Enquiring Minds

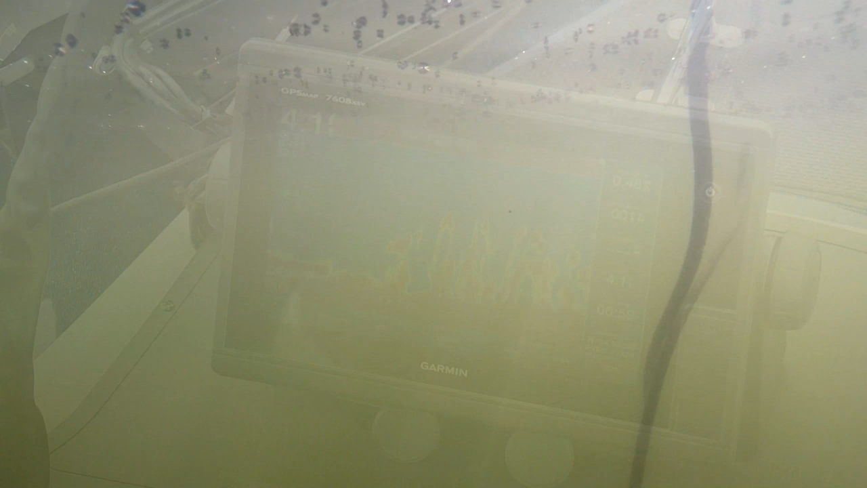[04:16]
I've got a bow mount transducer on my trolling motor. I'm in about four feet of water, three and a half to four feet of water. And you can see those pads, how the bonnets have fallen off. They're dead, but they're still productive. Look at all that cover there.
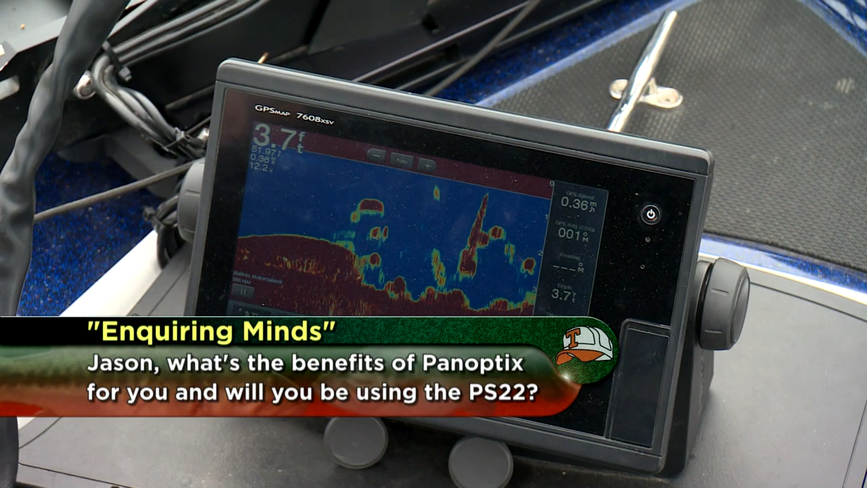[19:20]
Traveling the country, I have to learn a lake very, very quickly, and Panoptix allows me to see out in front of the boat before the boat gets there.
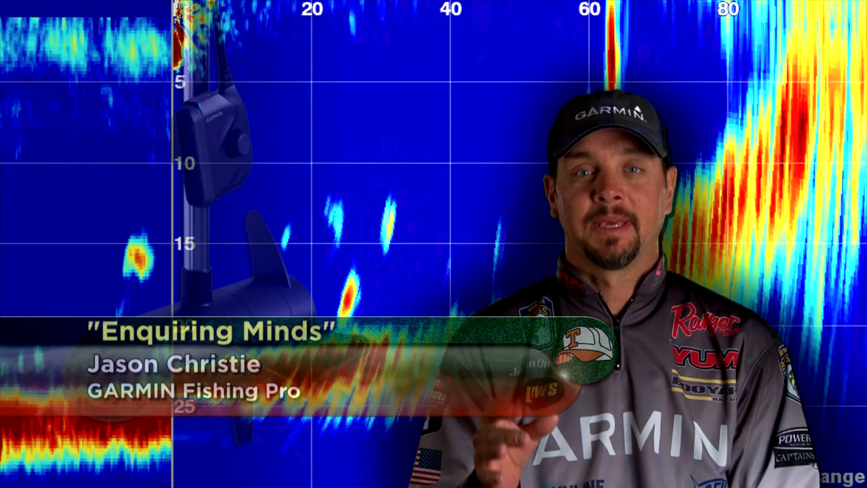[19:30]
With the new PS-22, I literally have two views with one transducer. I can use the live view forward when I'm in search mode and switch to live view down when I find the fish and go to catch mode.